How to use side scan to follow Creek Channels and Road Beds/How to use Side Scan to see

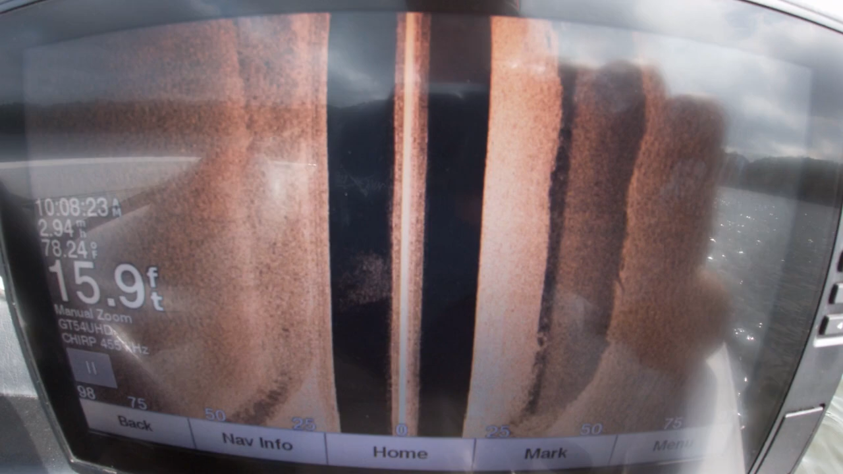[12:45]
On screen: depth 15.9 ft, water 78.24°F
Now like all road beds, like creek channels, they're going to make some turns.
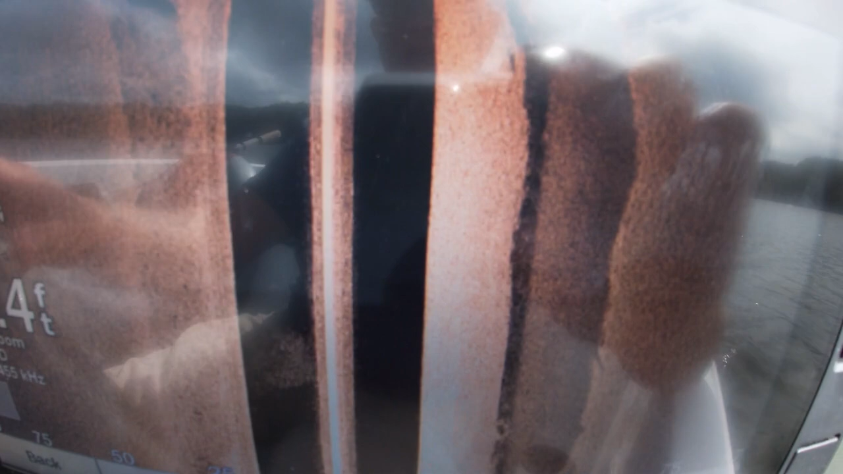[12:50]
You notice we have some form of a big shadow line coming up right here on the left.
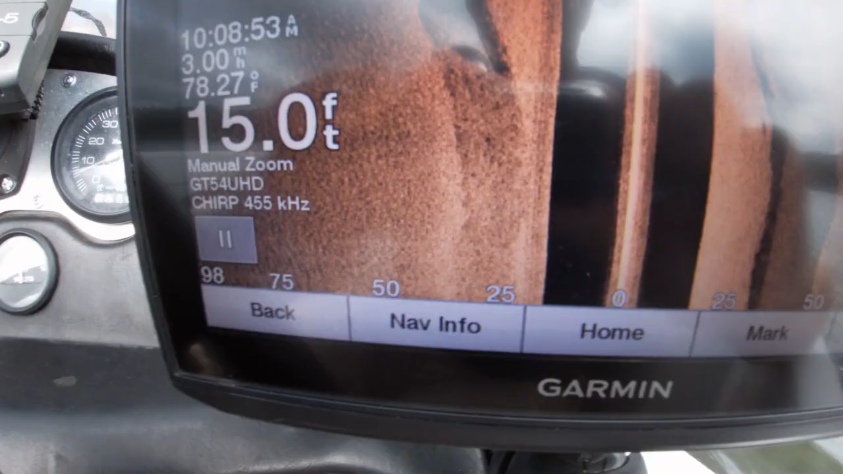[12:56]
On screen: depth 15.0 ft, water 78.27°F
That dark spot in here is probably the old culverts, not sure.
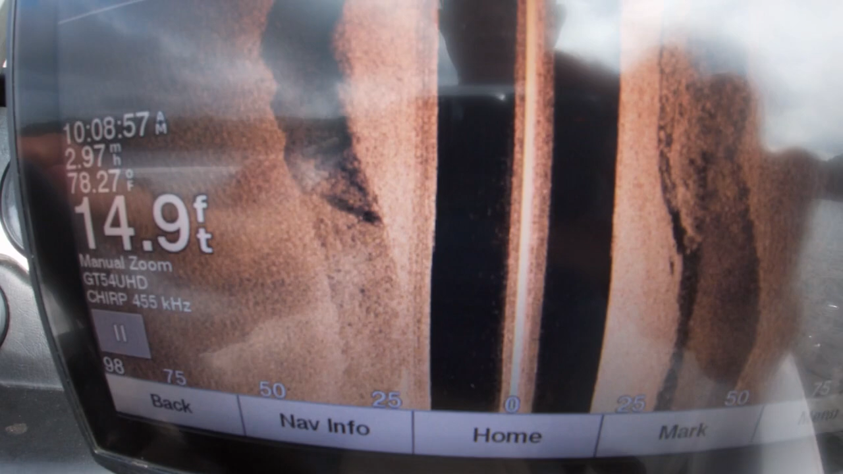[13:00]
On screen: depth 14.9 ft, water 78.27°F
So we're still running about 14 feet on the top, on the top of this and it's about 25 feet.
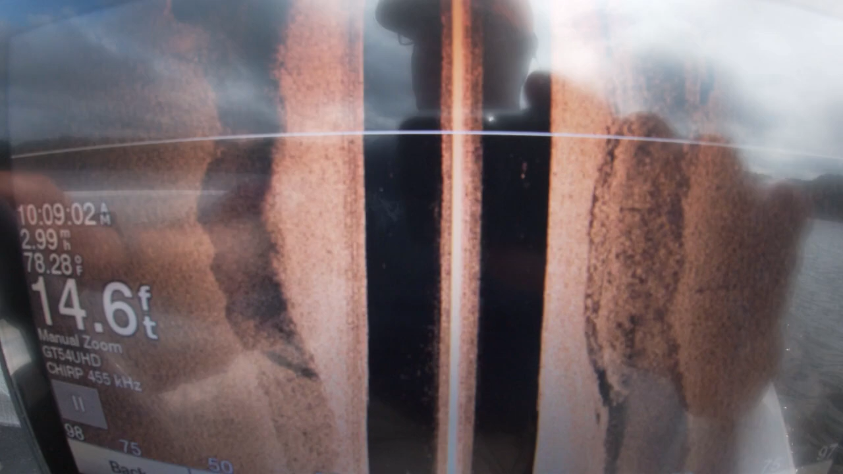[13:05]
On screen: depth 14.6 ft, water 78.28°F
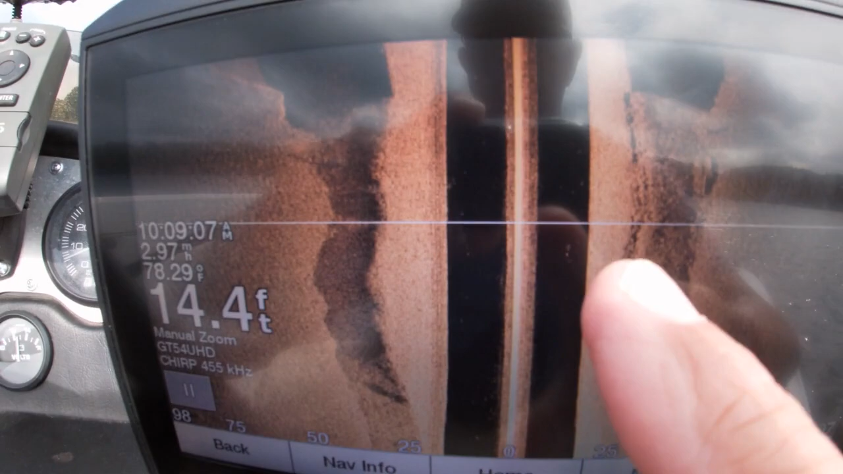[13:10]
On screen: depth 14.4 ft, water 78.29°F
So here comes the old culverts, just so you know I ain't lying about the road bed. So right here on the left, that is the old culvert.
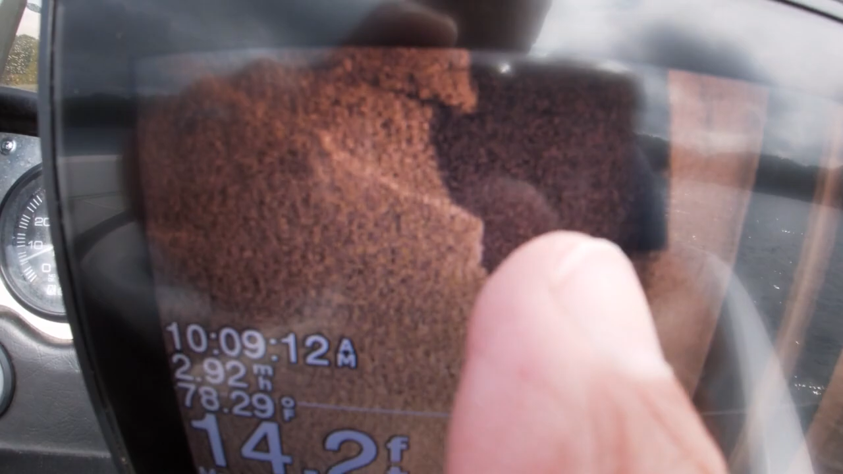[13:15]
On screen: water 78.29°F
That is where the water, now you see, here's the creek channel right here, boom.
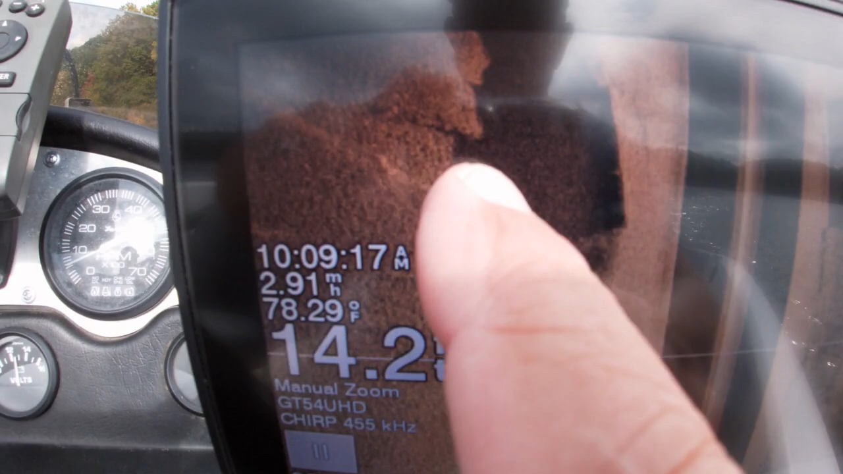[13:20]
On screen: water 78.29°F
There's the old culvert,
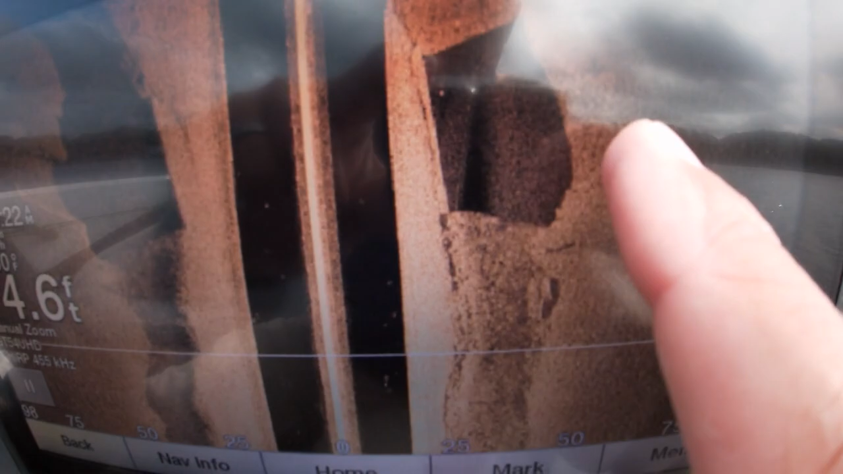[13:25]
exit on the culvert and the old creek channel right here, very defined right here, boom.
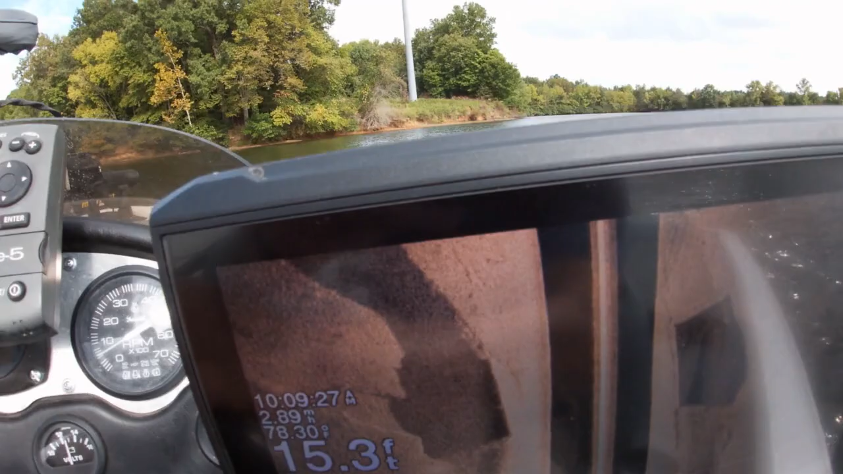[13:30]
On screen: depth 15.3 ft
And you can see, they come off the bank, right there is the bank, boom.
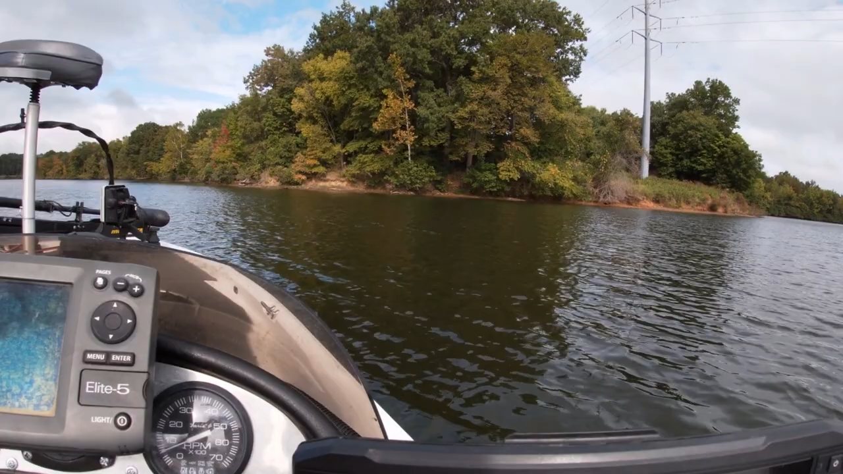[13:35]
And you can see the steep side right here, and the creek channel.
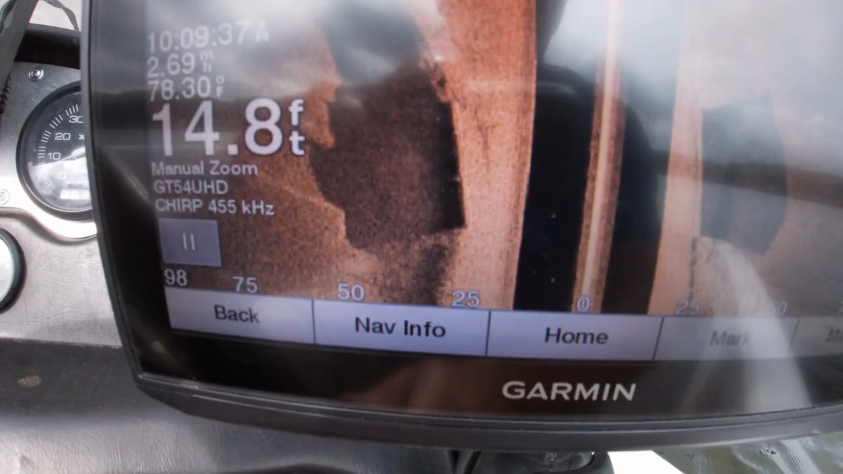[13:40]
On screen: depth 14.8 ft
And it looks like I see a fish sitting right on top of it there.
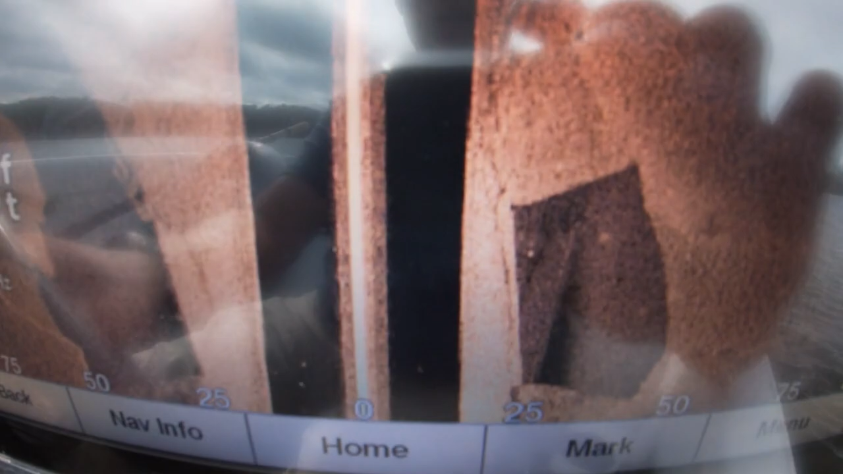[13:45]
I hope that, that helps you, now that, I just followed that old road bed, like I said earlier,